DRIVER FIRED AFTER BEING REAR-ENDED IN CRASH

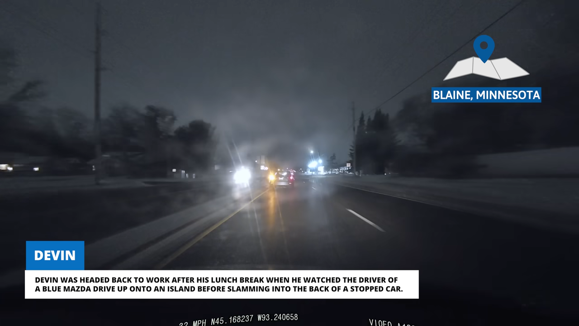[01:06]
Devin was headed back to work after his lunch break when he watched the driver of a blue Mazda drive up onto an island before slamming into the back of a stopped car.
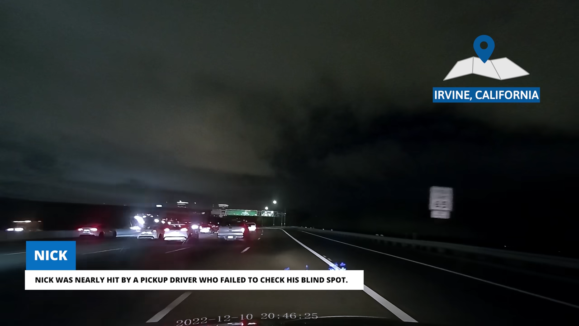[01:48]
Nick was nearly hit by a pickup driver who failed to check his blind spot. Nick was able to dodge the wayward Ford, but he said he was in shock after nearly being sideswiped.
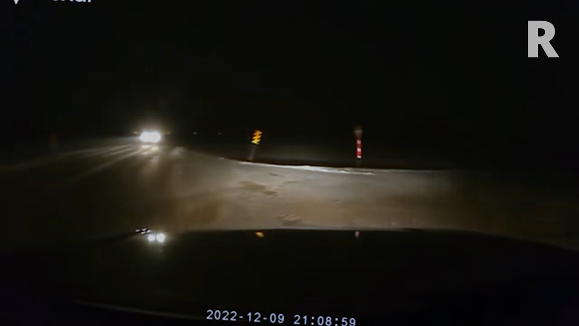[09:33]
A driver following too closely didn't have time to stop and couldn't use the oncoming lane, so they drove into the side of the submitter's Chevy Avalanche instead. Thankfully, nobody was injured.